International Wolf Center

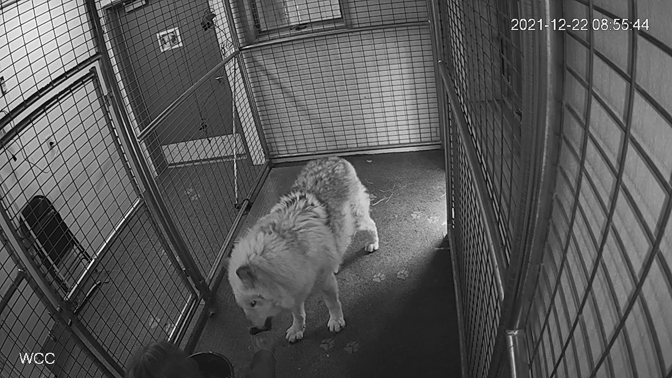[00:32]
We do allow him to come into the building when we have temperatures around zero or below zero. And it does take a little bit of patience for Grizzer to eat. This is his morning ritual. He takes his meds in what's called bone dust. And that's just a small meatball where the meds are placed. And he does take a little bit of time coming in and out of the building. Does not like to be locked into the building, but certainly enjoys that opportunity. It melts the frost off of his face and makes it easier for him to maneuver.
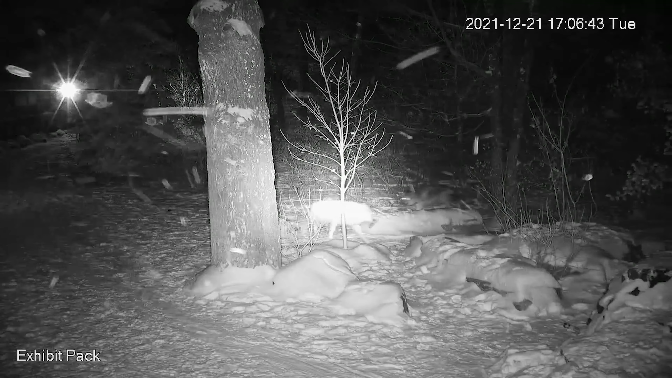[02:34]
So like I said, we get snow on and off here and the nighttime scary cameras do pick up some interesting behaviors, but typically seeing behaviors ramp up around three o'clock into that five,
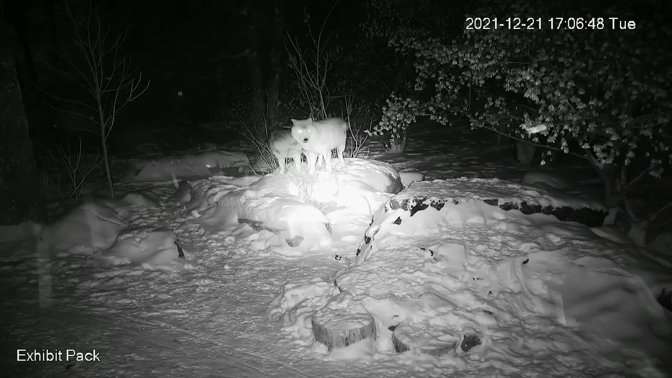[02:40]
six, seven o'clock at night. What's interesting about this is this Grayson and Rika shoulder to shoulder. And so we're really watching her develop and watching her determine, you know, which of these two arctics does she want to maybe pair bond with? We do have experience with that in the past with, even though the arctics are neutered and it's not a reproductive circumstance, it's certainly a social pair bonding stance.
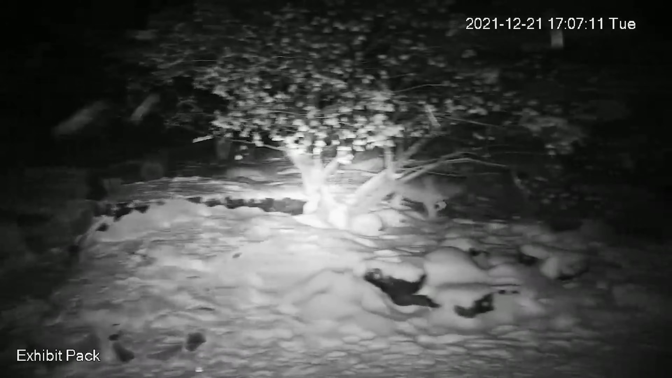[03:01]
And so we saw that. And then just this morning from the surveillance cameras, this is Grayson coming over demonstrating again, a face wipe.
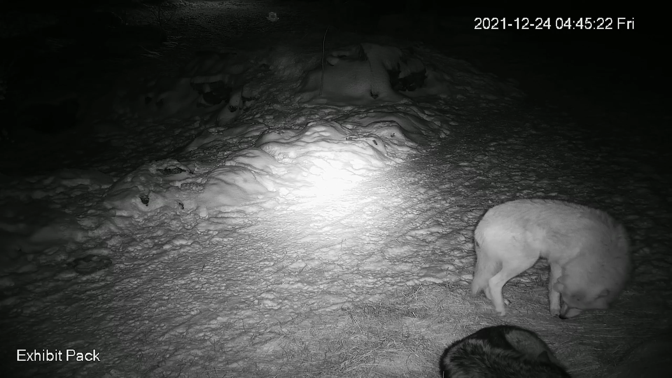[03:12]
That's just a grooming technique there. Then he does another behavior you might recognize in your own dogs, a circling, trying to make a bed. They willingly walked over to where Rika was resting and chose to sleep next to her. So one of those behaviors that we're really watching, wild wolf research has shown that sleeping distance proximity decreases as wolves get closer to the breeding season.
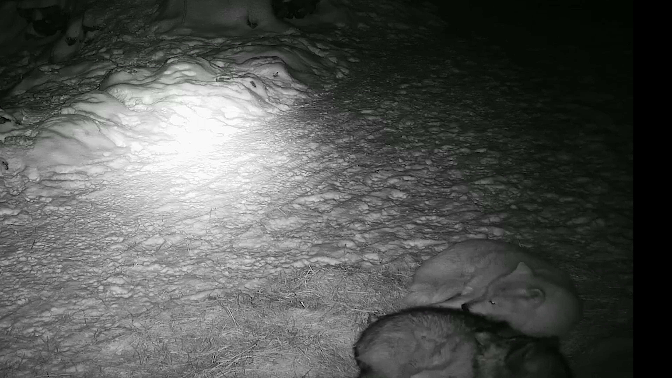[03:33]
So again, even though we don't have reproduction here, we have some of the similar traits. And so Grayson is, is sleeping closer and closer to Rika as time goes on here. So we'll see how Rika responds to that. And as you can see here, he's actually touching Rika and she's well aware of his presence. So those are some of the behaviors that you might be picking up on the other explore.org cam or the International Wolf Center's camera as well. It's going to be an interesting winter as we watch these behaviors progress.